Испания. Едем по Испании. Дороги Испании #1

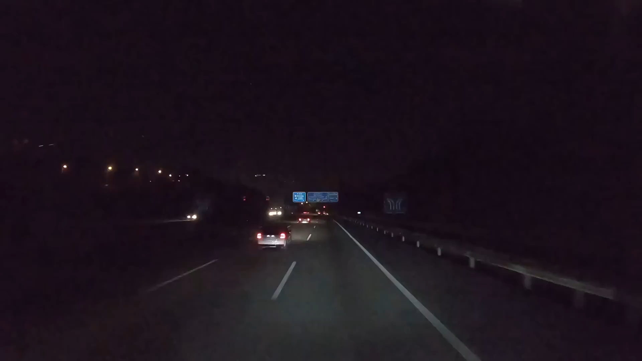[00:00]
Доброго утречка всем друзьям. А мы вещаем испанских дорог. Вот сейчас мы на развилке. Получается, Барселона уходит налево. Ну а мы же ее объезжаем. И мы едем дальше. Направление наше Валенсия. Не превышайте допустимую скорость. Даже через за Валенсию. 250 метров держитесь левее. Вот.